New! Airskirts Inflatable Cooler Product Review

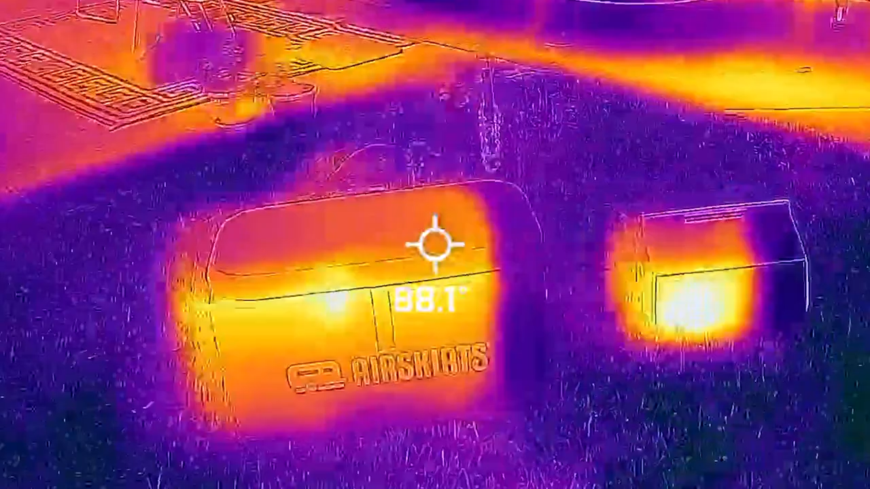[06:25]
for here is any cold spots or any
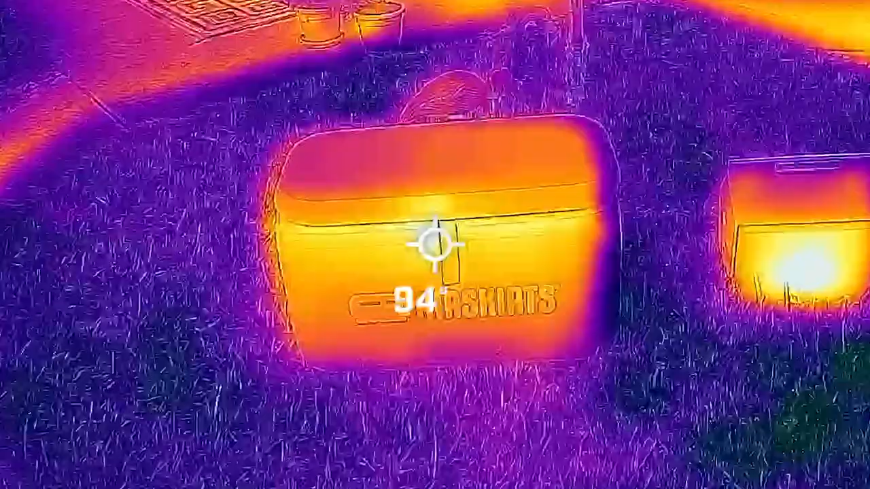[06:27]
escaping cold air the other thing that's kind of interesting is
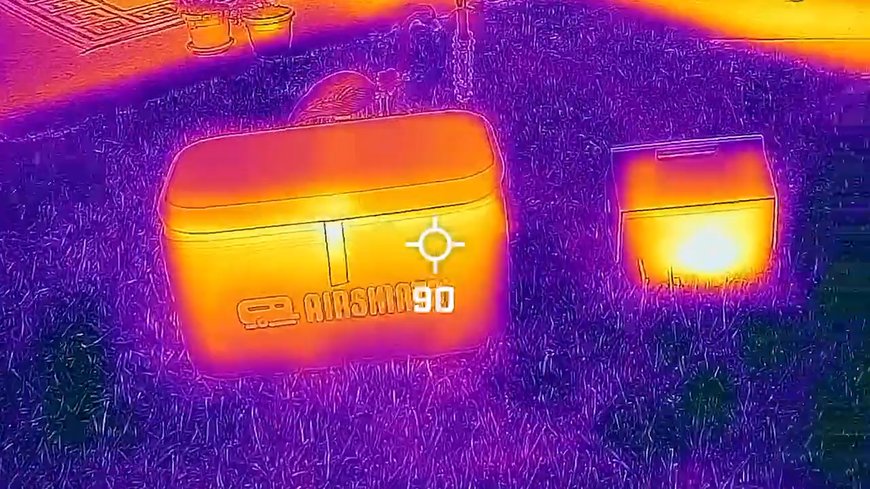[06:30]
notice how hot the
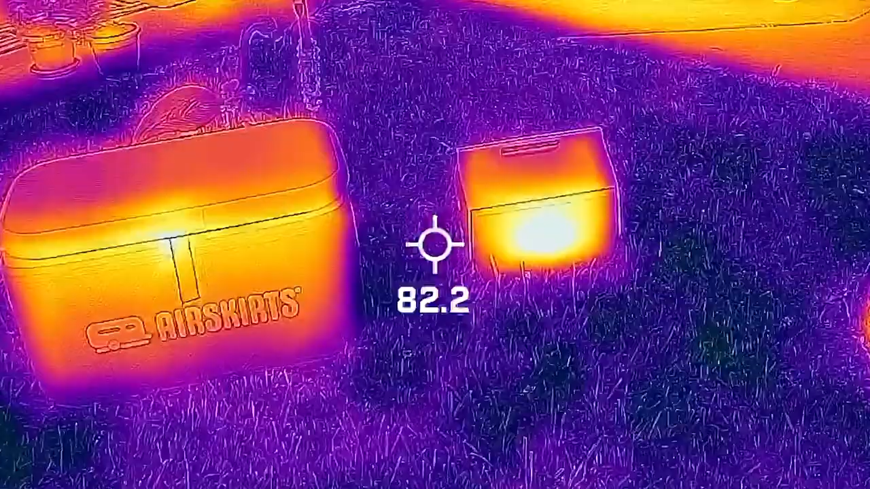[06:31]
uh red color got on the small cooler versus the light blue of
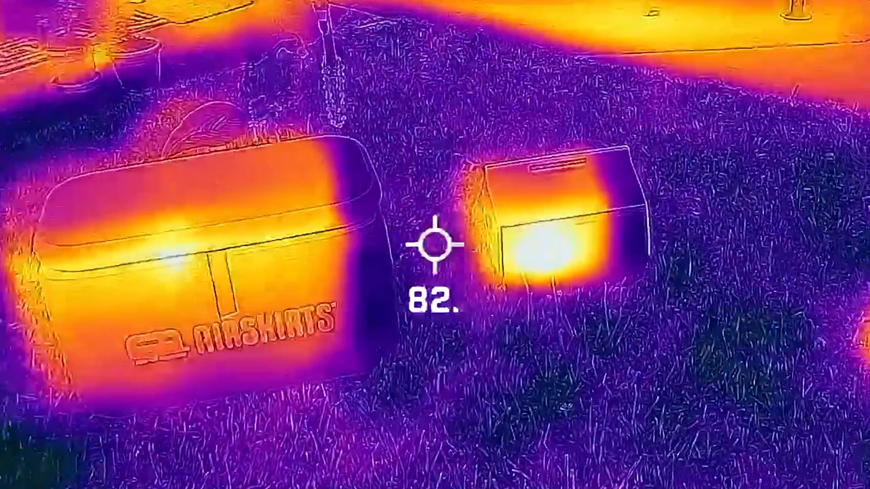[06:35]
the air skirts cooler all right it is 5 30 now we've had these out for about four hours you can see the sun is going down so we're starting to cool off it's probably
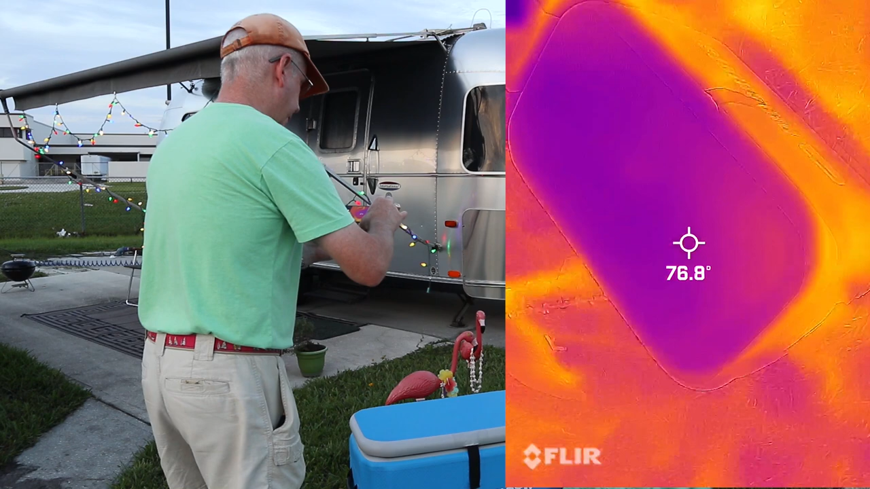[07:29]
her up all right everything looking pretty cold
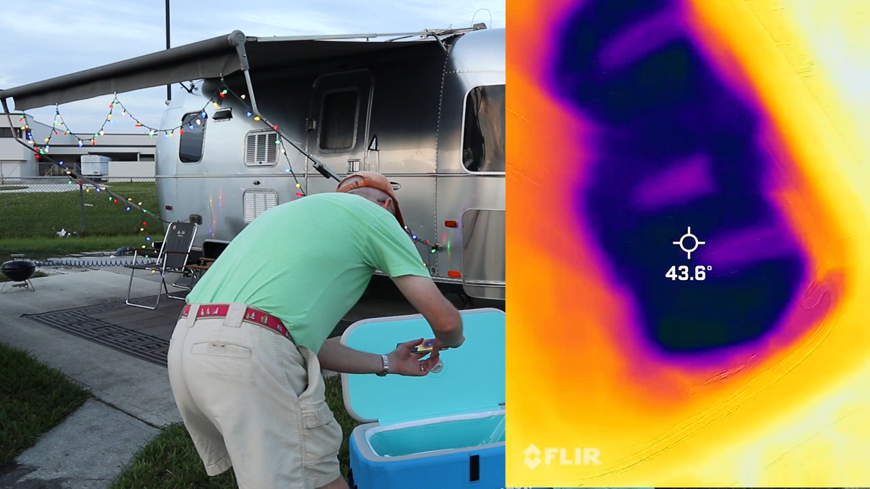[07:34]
all right let's go ahead and get some temperatures okay side is 44.4 51 on the front and the cans are about 45 degrees each
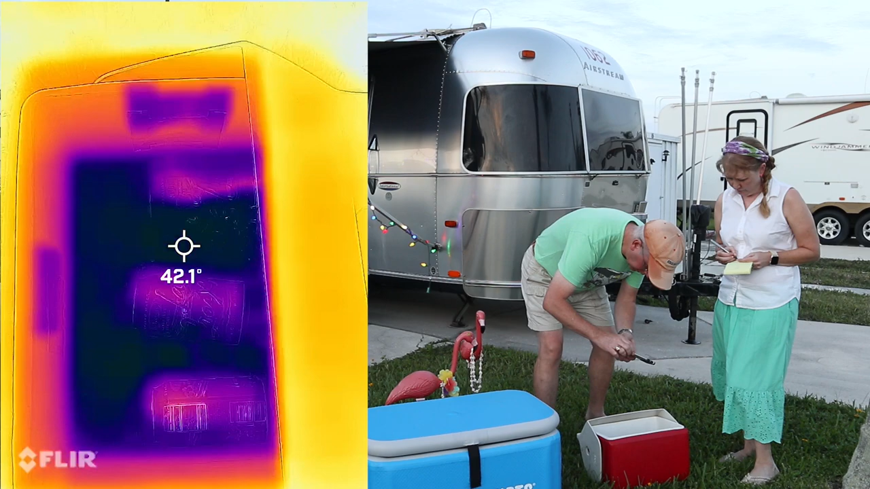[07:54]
all right let's go ahead and the front and we'll do the side first 41.